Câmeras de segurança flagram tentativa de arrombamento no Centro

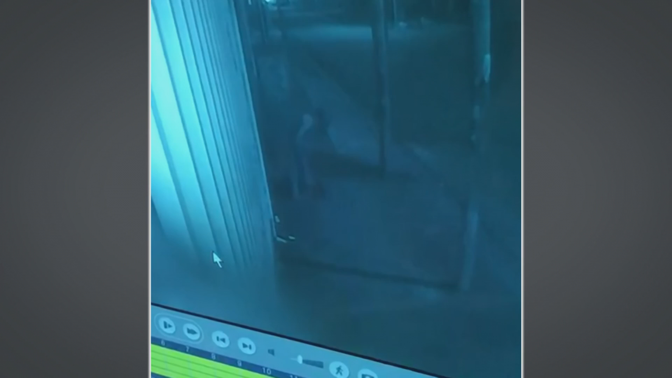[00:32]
Foi uma tentativa de arrombamento que aconteceu na madrugada já de domingo por volta de quase 4 horas da manhã neste fim de semana, neste último fim de semana.
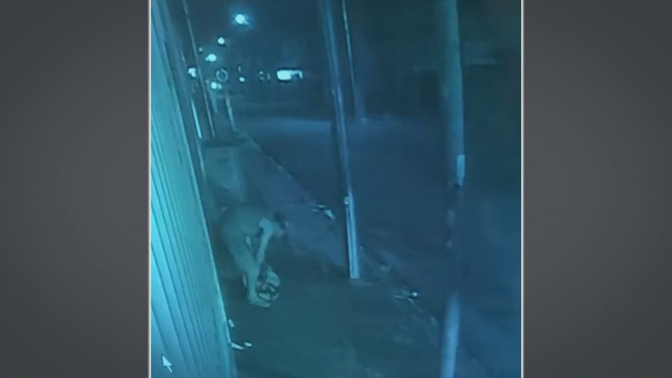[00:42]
Aqui seria o local, um estabelecimento onde existem material hospitalar aqui. E infelizmente, apesar de toda a ousadia, até o momento nós não temos informação de que este homem foi identificado ou muito menos preso. Houve essa tentativa de arrombamento, de furto. Aqui foi exatamente o local em que você observa nas imagens que ele veio aqui para o local. Ele tenta realmente furtar aqui, danificar esta parte, mesmo tendo outra câmera de segurança.
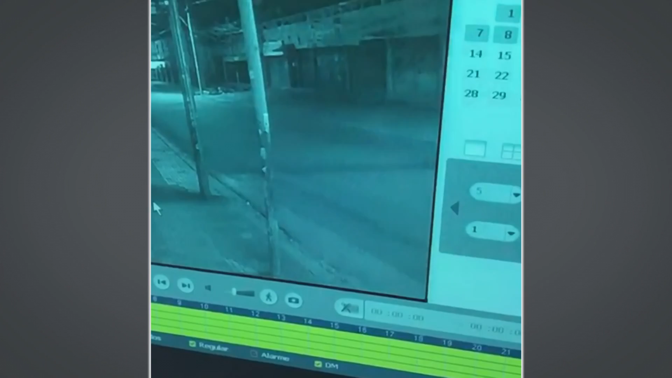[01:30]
Ele achando que a câmera não estava mais filmando, mas ainda assim a gente teve acesso a estas imagens do circuito de câmera de segurança, que mostra realmente que ele tentou sair, ele retorna utilizando esta barra de ferro, mas ele percebe que não consegue realizar esta ação criminosa.
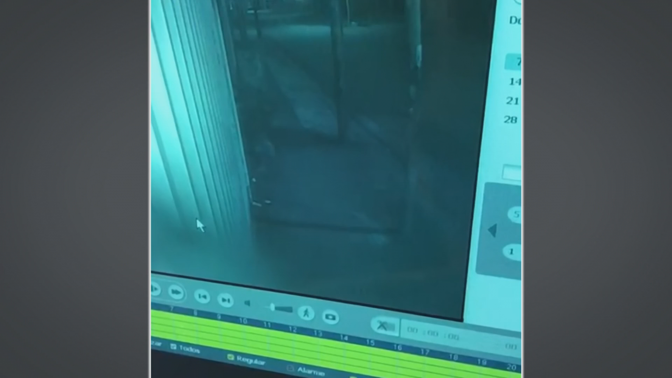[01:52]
Esse elemento aí, pelas imagens aqui, já deu para a gente conseguir identificar. Ele já é conhecido aqui da área do centro, ele tem até um apelido de pé de pato, porque ele anda mancando de uma perna.